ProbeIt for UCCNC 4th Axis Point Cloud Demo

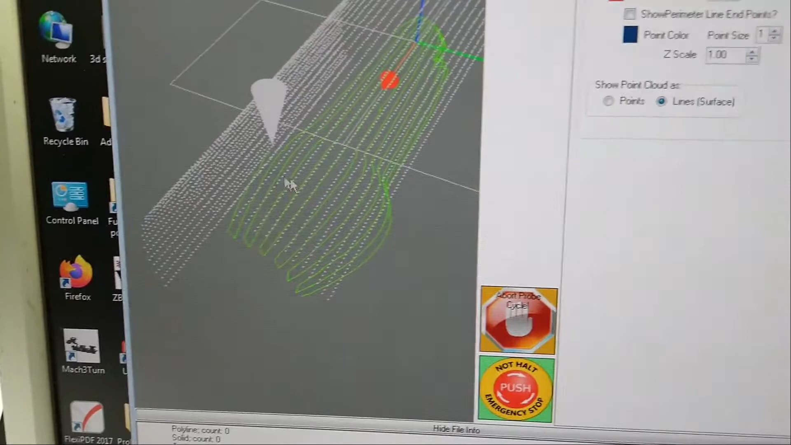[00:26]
computer with the the 3d viewport you've got good control to
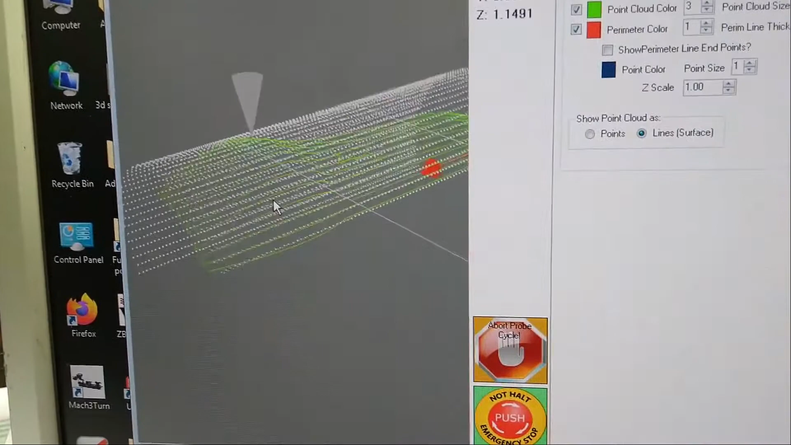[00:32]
see what kind of data you're collecting as you get it.
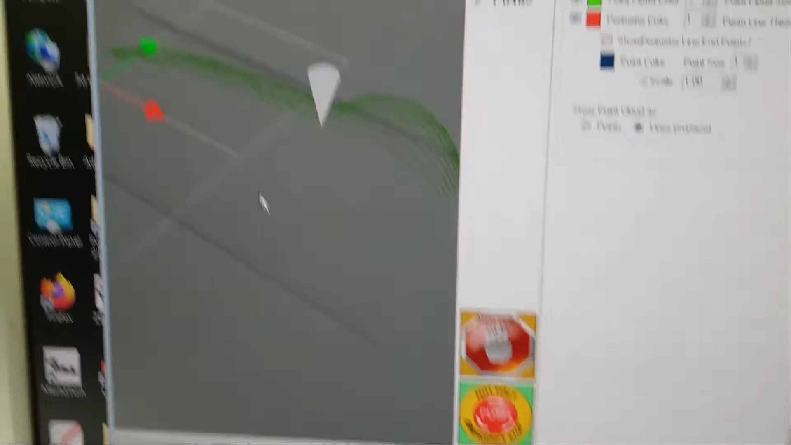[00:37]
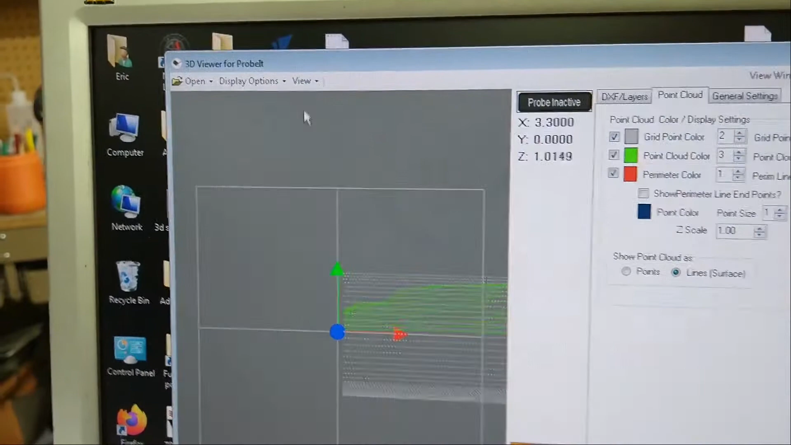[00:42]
Got the ability to change your your view from a top or an ISO drag it around
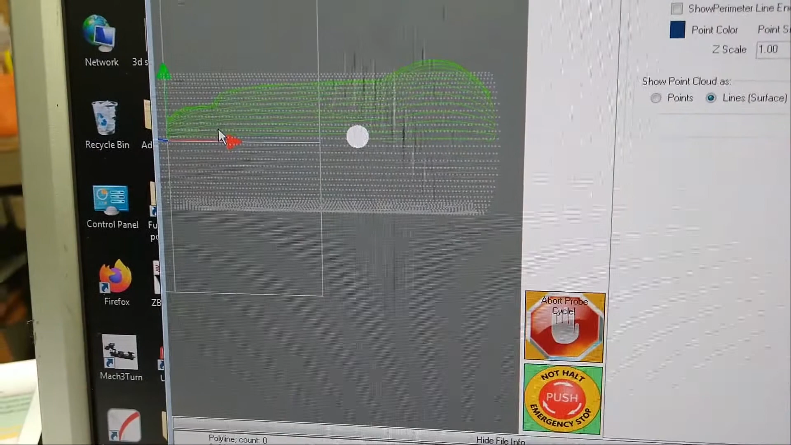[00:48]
pan and zoom rotate it with the mouse to get a good view of what you're looking at.
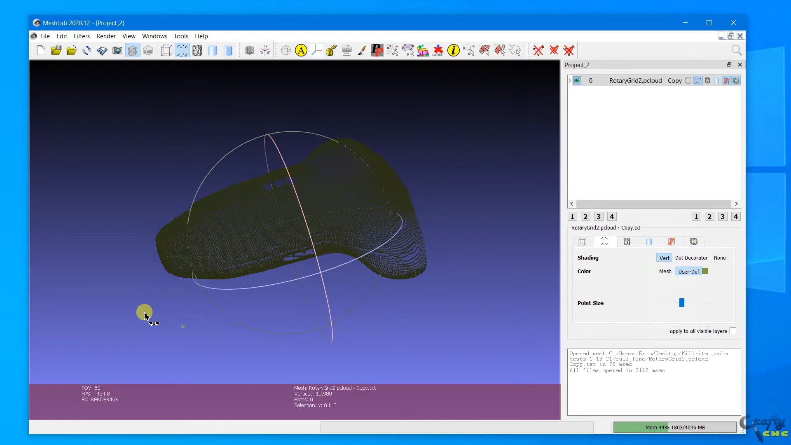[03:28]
Here you can see you pull in all those points you had in probit and now it's in mesh lab. But the data isn't totally useful.
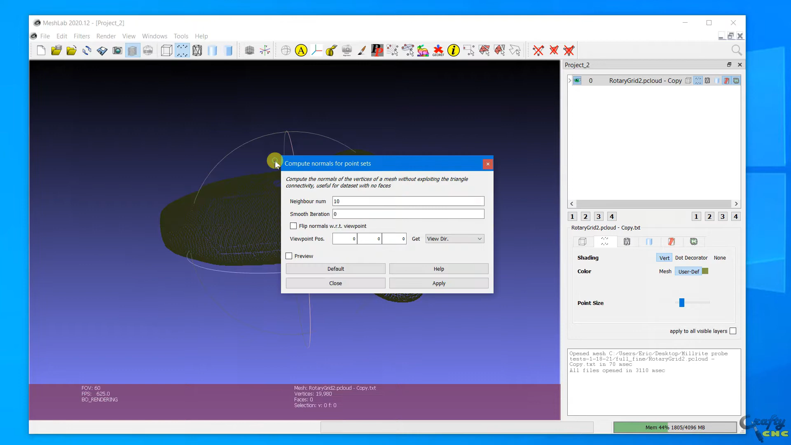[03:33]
You've got to do some processing. You've got to set normals to define which surface is outwards or inwards. So I'll kind of fumble around and do that.
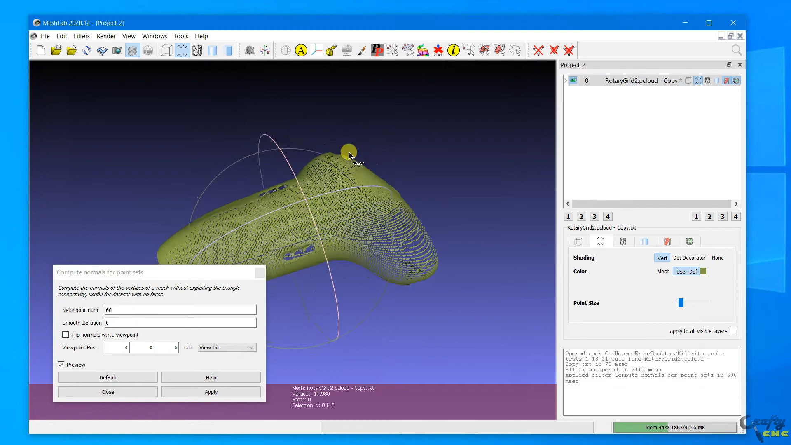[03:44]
When you get bright yellow points that means you've defined
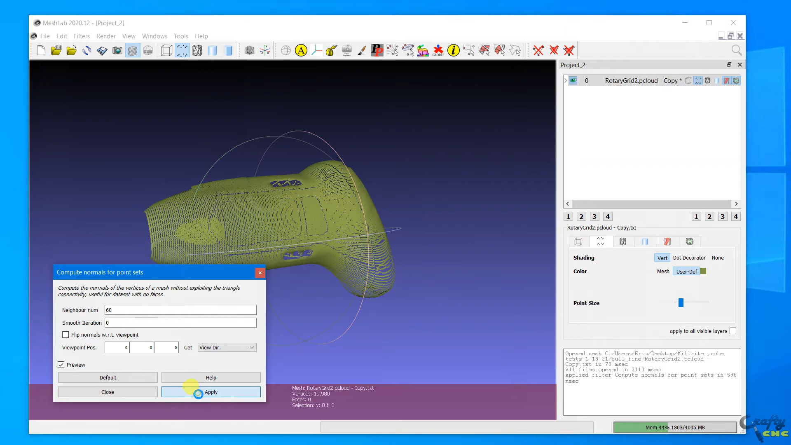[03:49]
the normals and which which way is out for the surface. So you apply that.
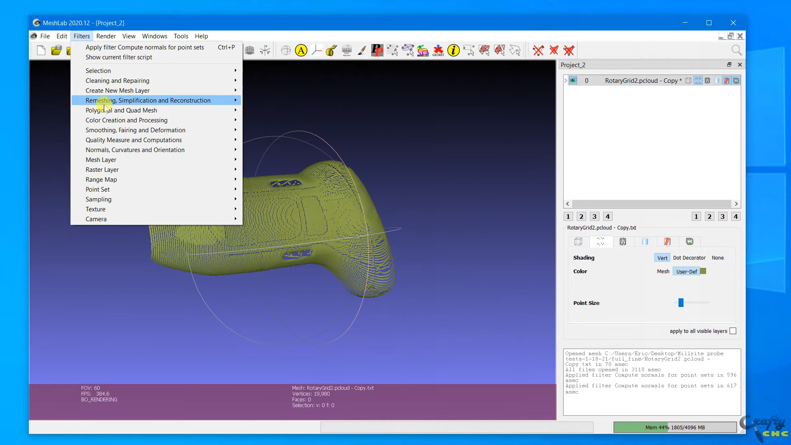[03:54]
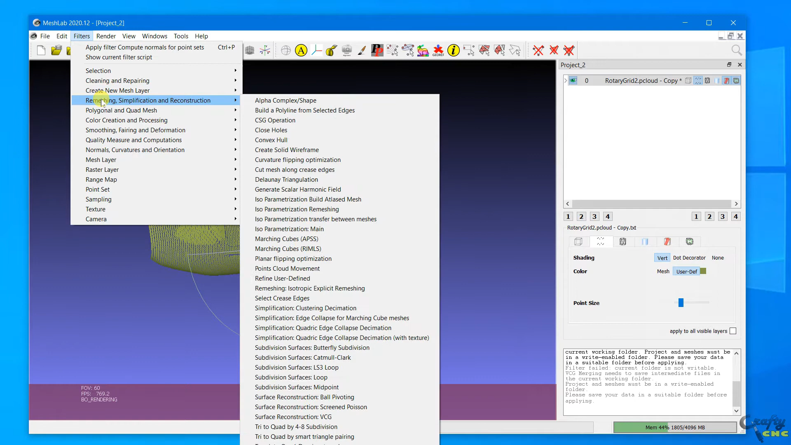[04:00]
Then you've got to actually apply the surface which there's a couple of different ways to do that. I think the ball pivoting routine is the best I've found. I'm still not very good at it. As you can tell I'm kind of fumbling around trying to pick settings and figure out what to do. But this could give you just a general idea of what
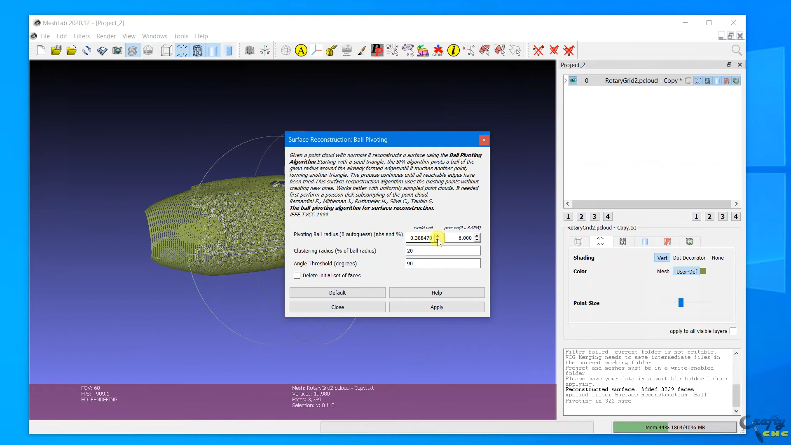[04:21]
you do with with the probe point cloud data you've collected out of probit.
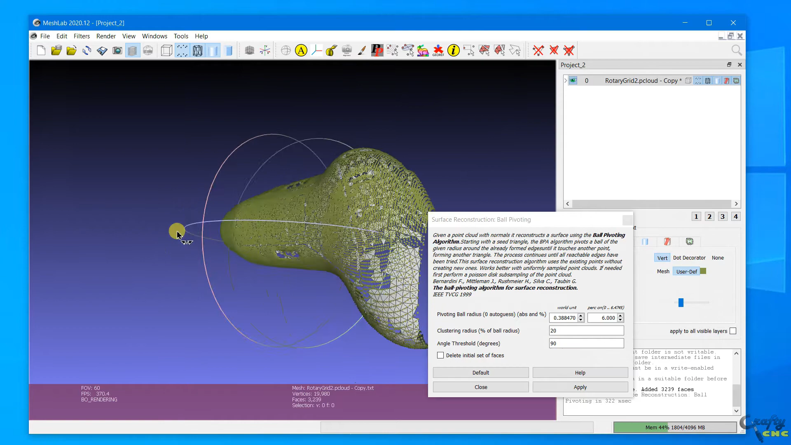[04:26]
So there I started two cores. It made a mesh surface with some holes in it.
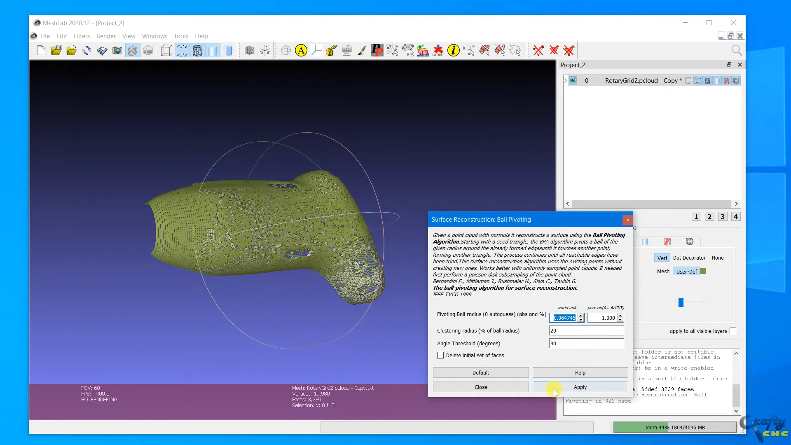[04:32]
So I'll refine the size down and run it again.
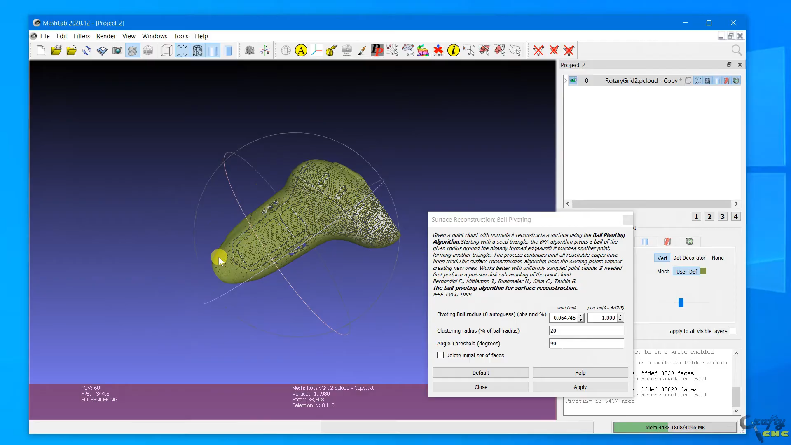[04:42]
And if you zoom in and you see there's still some holes in it. I don't have all the settings quite right in mesh lab but this should give you an idea that
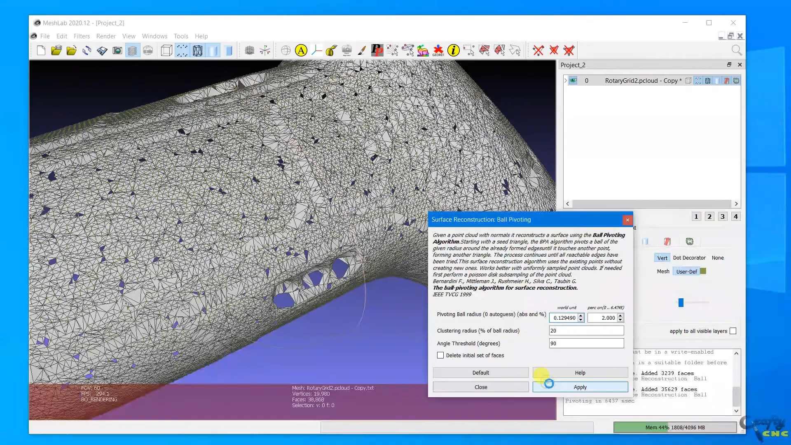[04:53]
you can generate a surface off of point cloud data.